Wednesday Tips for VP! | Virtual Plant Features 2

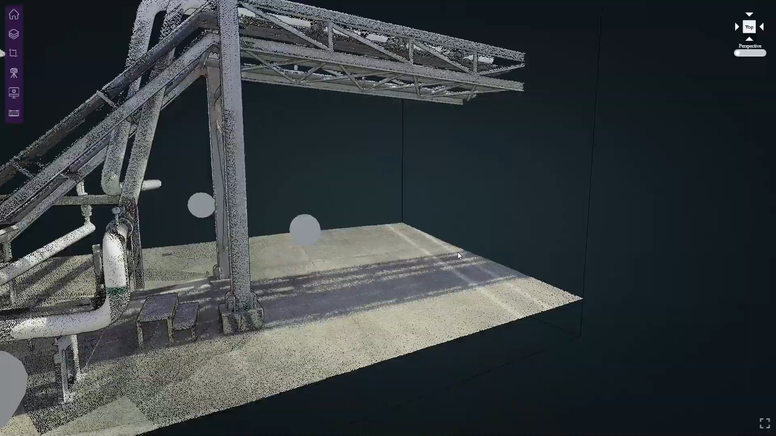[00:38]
Focus on the details that truly count.
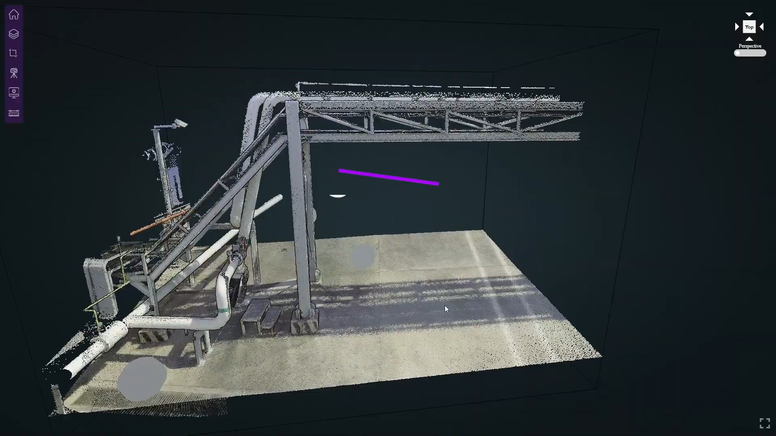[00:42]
Quick measurements. Say goodbye to manual calculations and hello to precise measurements in an instant.
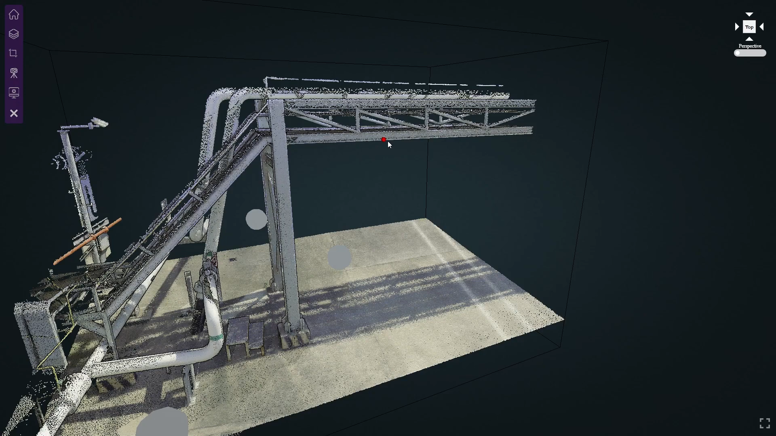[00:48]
Virtual Plant provides powerful measurement tools that extract accurate dimensions directly from your point cloud.
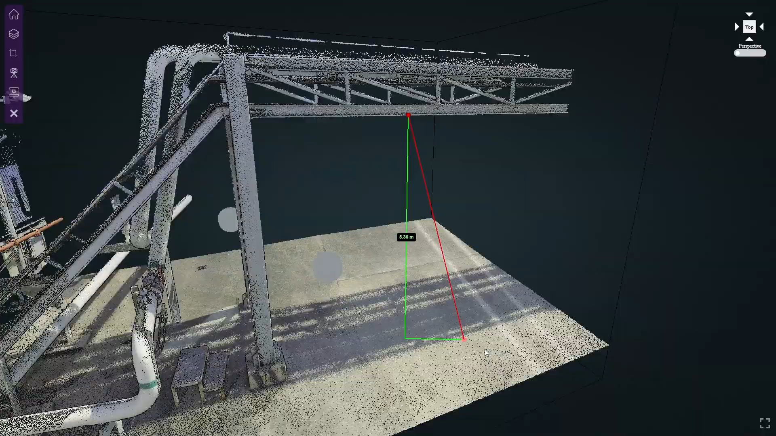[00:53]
Speed up your analysis process and embrace accuracy like never before.
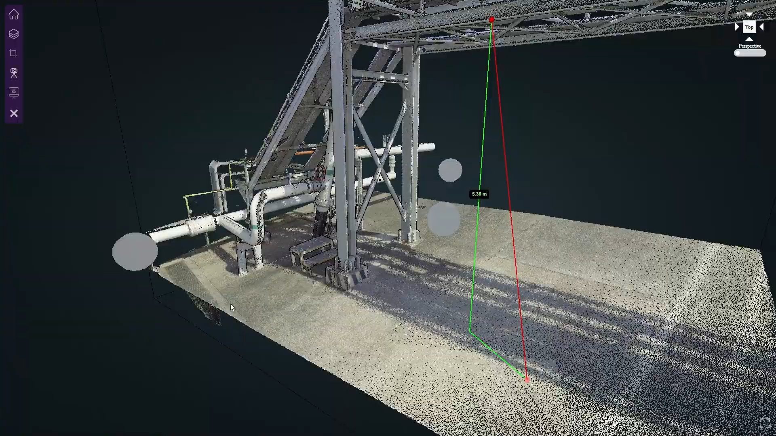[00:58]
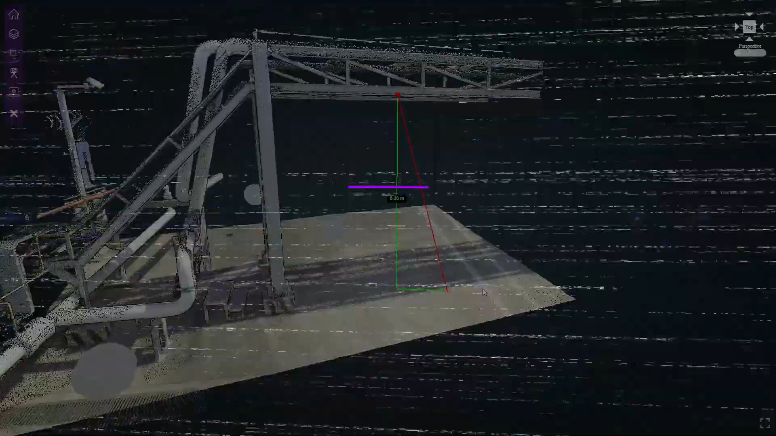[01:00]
Panoramic and point cloud views. We offer two captivating visualization options.
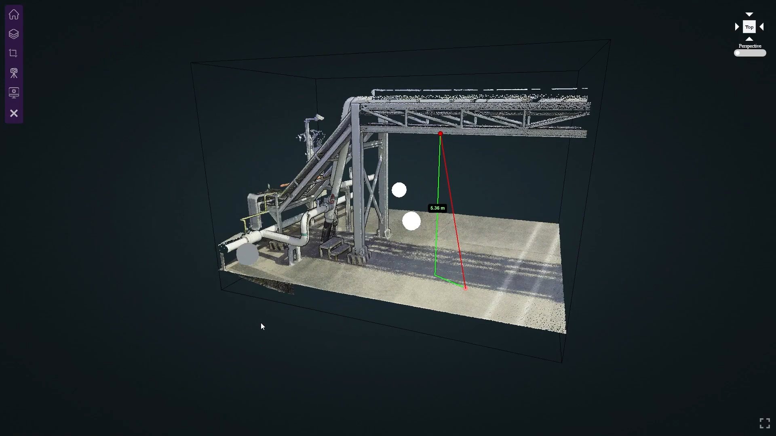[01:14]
Or if you prefer, delve into the granular details by navigating the point cloud itself. Virtual Plant is your ultimate companion.